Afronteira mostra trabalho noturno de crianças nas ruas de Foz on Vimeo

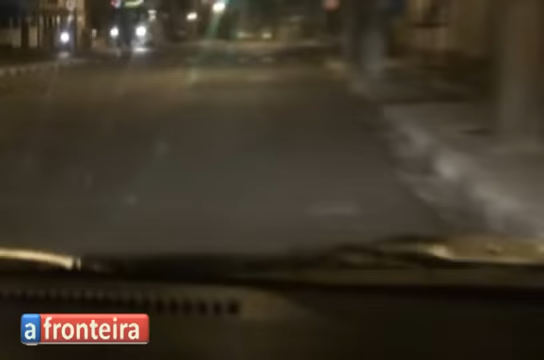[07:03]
E o motivo da fuga se mostra quando o carro da polícia, o mesmo visto pouco tempo antes, parado em frente a um restaurante de atendimento rápido, passa e segue.